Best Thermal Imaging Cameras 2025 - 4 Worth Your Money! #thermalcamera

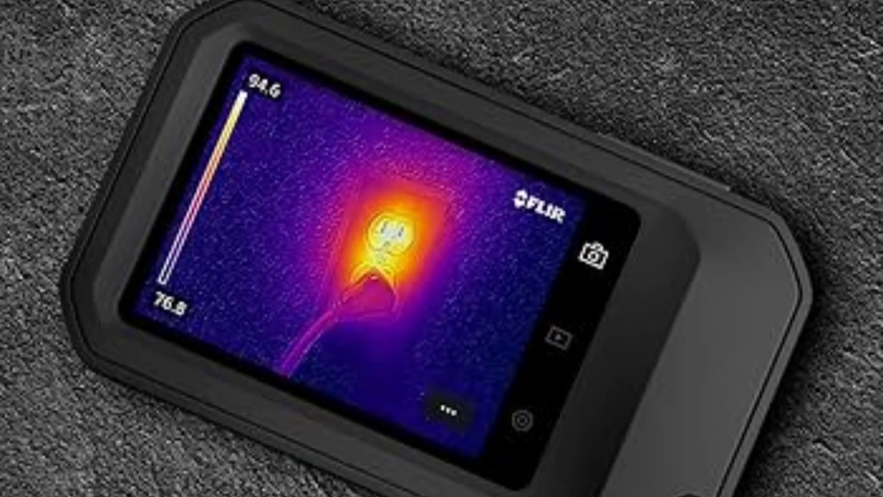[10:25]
pocket-sized thermal camera that brings pro-level performance to field professionals.
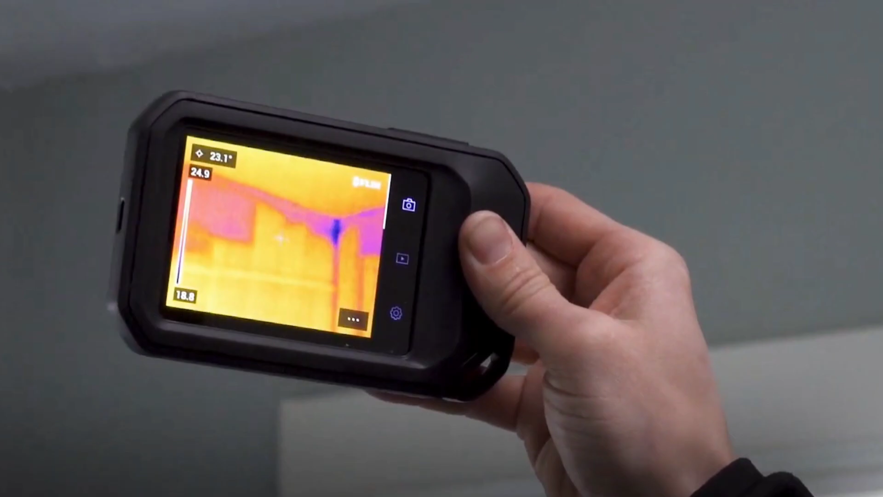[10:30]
If you need clear imaging, cloud integration, and durability, this is one of the best thermal cameras in its class.
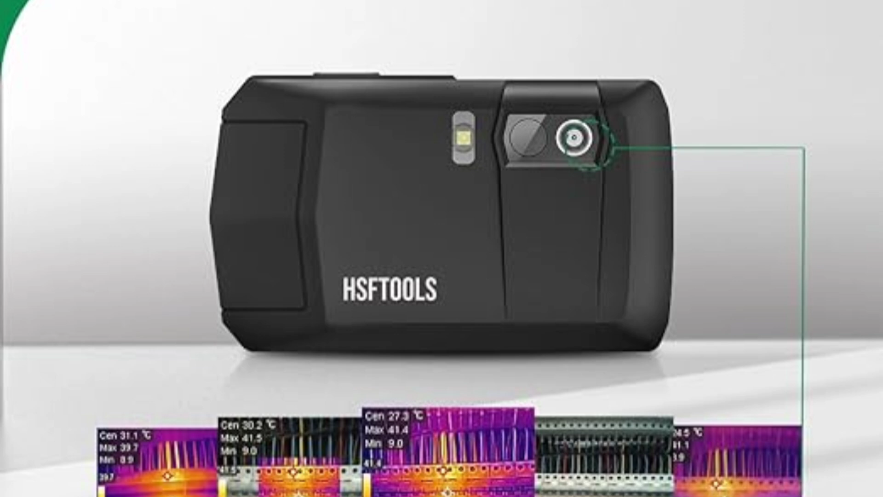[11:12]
It also comes with a dual camera system integrating thermal and visual imaging. With five image modes, thermal, visual, fusion, picture-in-picture, and blending, and eight color palettes, you can customize images for different applications.
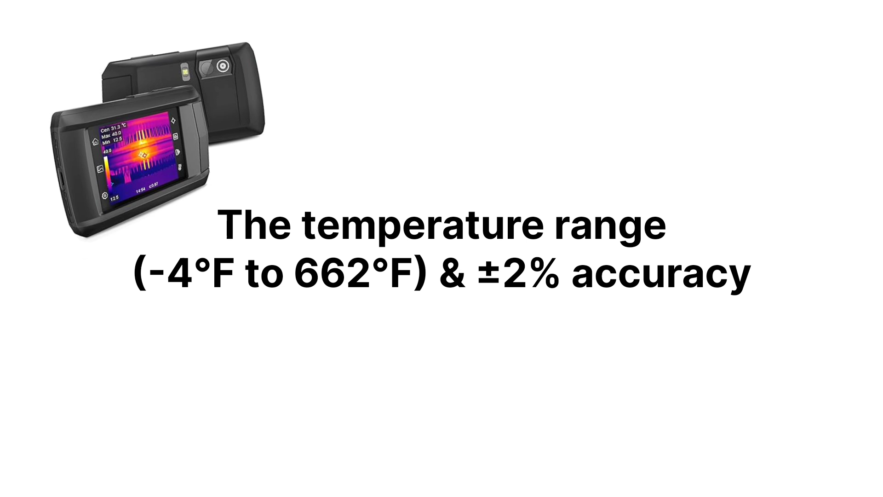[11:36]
The temperature range, minus four degrees to 662 degrees Fahrenheit, and plus minus two percent accuracy, make it reliable for detailed thermal analysis.
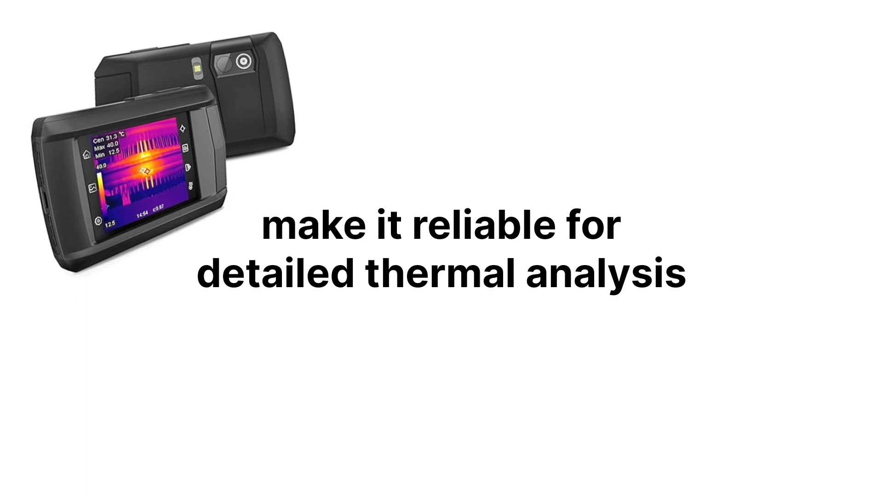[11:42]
The durability and ease of use of the HP 96.
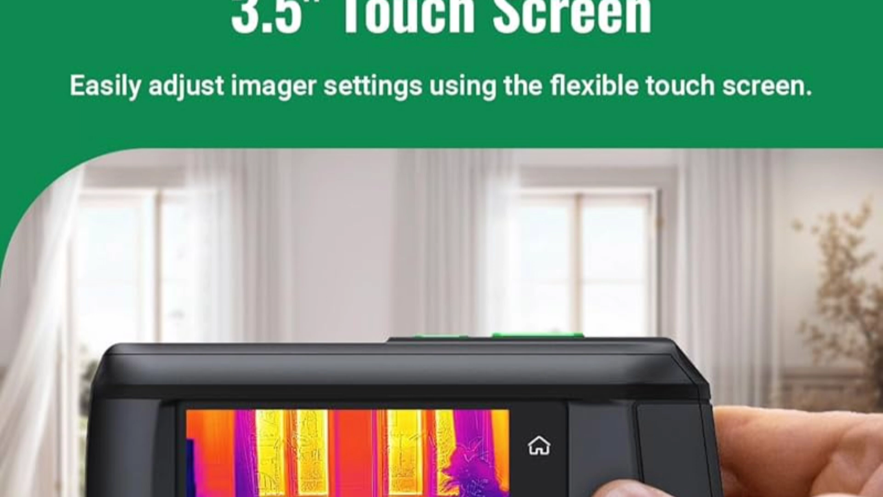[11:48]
The 3.5-inch touchscreen is intuitive and responsive, making navigation easy.
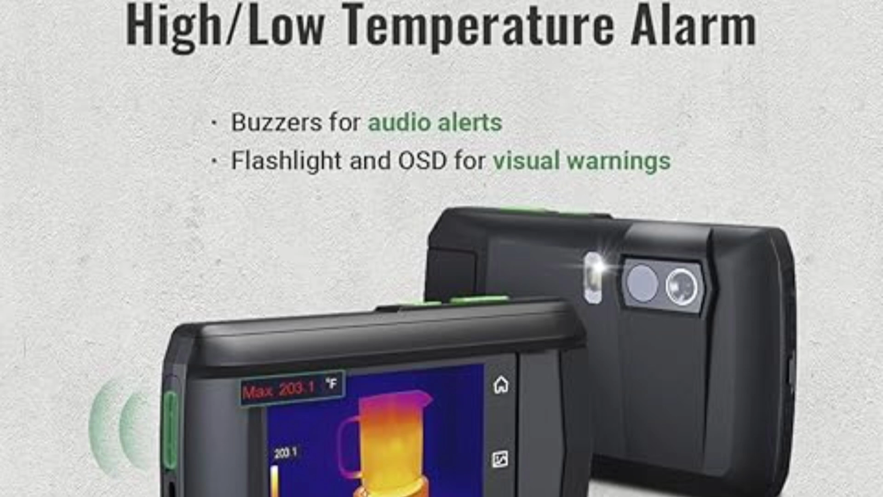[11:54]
On screen: max 203.1°F
The built-in LED flashlight helps in low-light inspections, while temperature alarms alert users to potential issues.
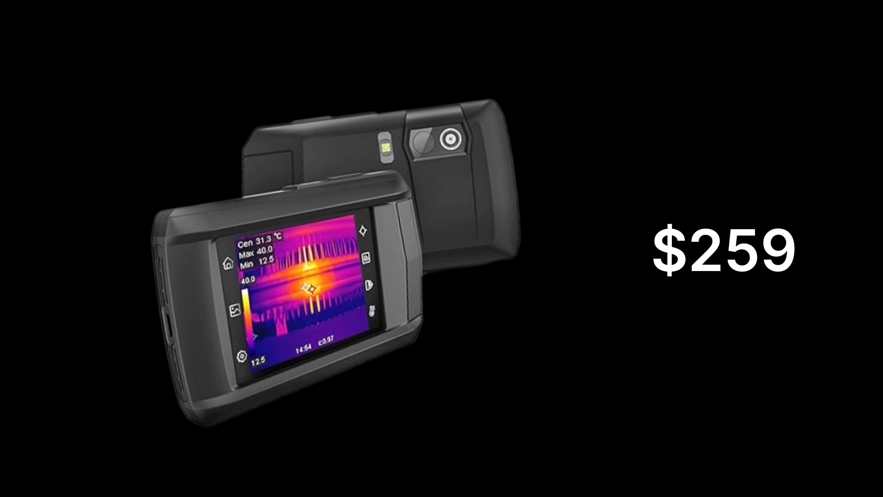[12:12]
The HSF Tools HP 96 offers high-resolution imaging, video recording, and real-time analysis. Features often found in higher-end models costing $500 or more.
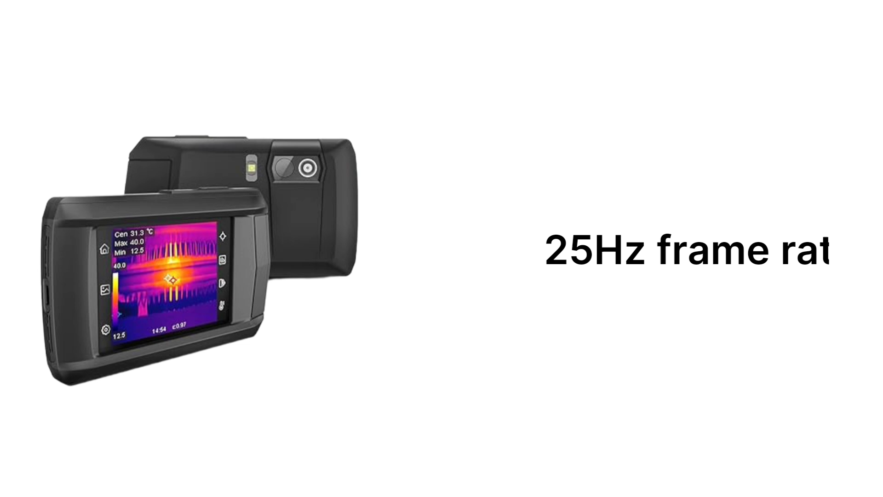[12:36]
Dual camera system with multiple imaging modes.
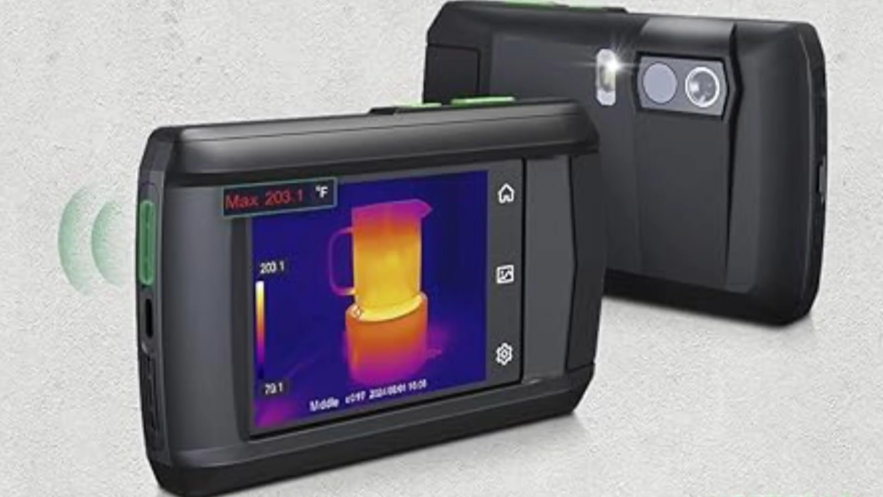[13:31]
On screen: max 203.1°F
So which one should you buy or not buy?
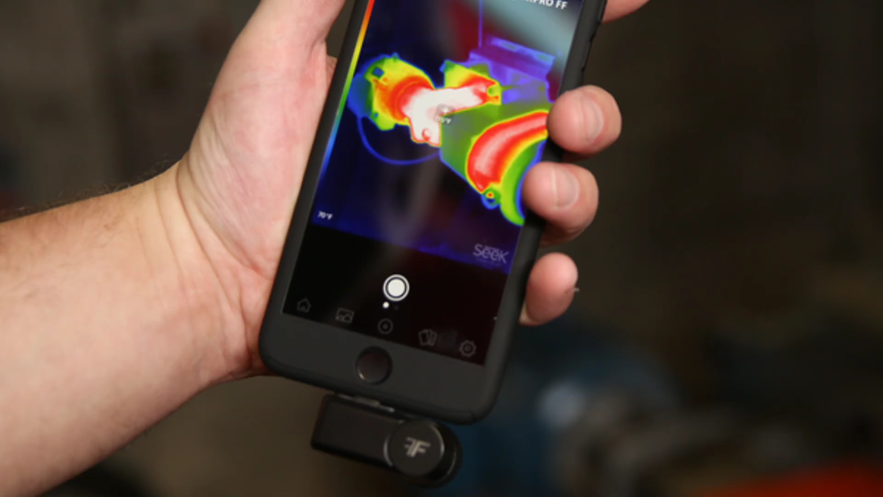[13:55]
Perfect for DIY enthusiasts and casual users, but requires a smartphone and isn't as rugged as the others. The FLIR-C5 is the best for field professionals who